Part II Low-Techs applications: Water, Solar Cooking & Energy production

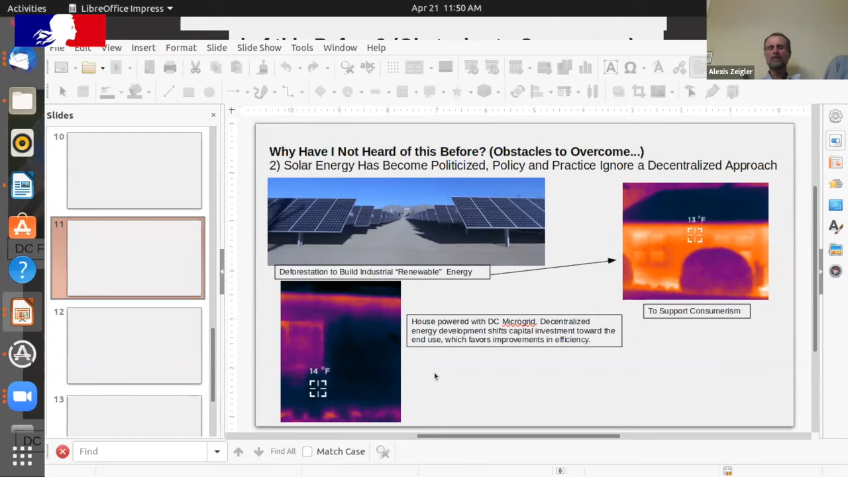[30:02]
this is the same night those pictures were taken minutes apart our house is leaking almost no heat we went through this past winter with basically no firewood just pulling the heat off the roof put it in the floor um and it it works uh but it's not it doesn't fit our current consumer economy it doesn't fit our current tendency to want big centralized solutions the two uh goal the two